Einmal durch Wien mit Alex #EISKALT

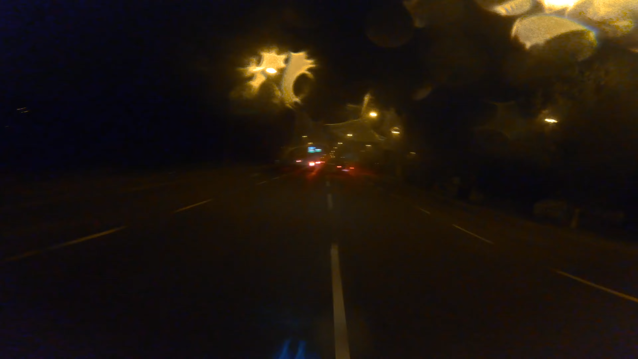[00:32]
Es ist ja jetzt mal richtig anuskalt und ich hab meinen Scheibenwischer auf meinen Zeigefinger, das ist ziemlich geil, so eine Gummilippe und die besorgt es nur neben meinem Visier. Der von ist behindert, Leute!
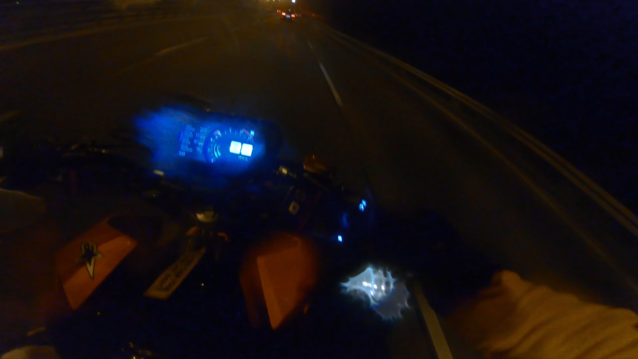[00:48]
Es ist komplett nass! Es hat ein Grad, haben wir vorhin geschaut Hoffentlich eißt uns die Straße nicht zu, sonst müssen wir uns Spikes anlegen!